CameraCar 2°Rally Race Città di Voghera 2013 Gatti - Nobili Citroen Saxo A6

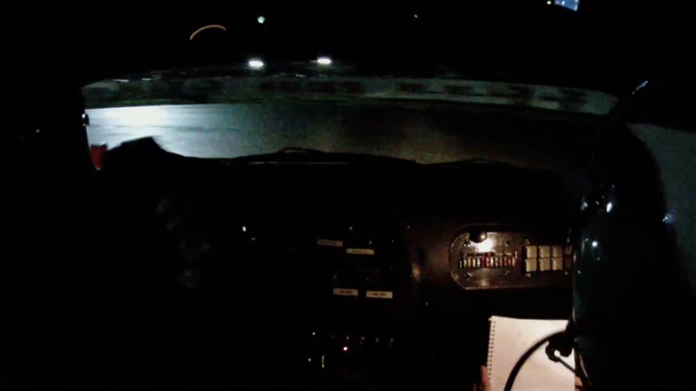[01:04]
E destra 5, per attenzione subito a destra, 2 scende e entra nell'ovale, 2 scende e entra nell'ovale, bravissimo!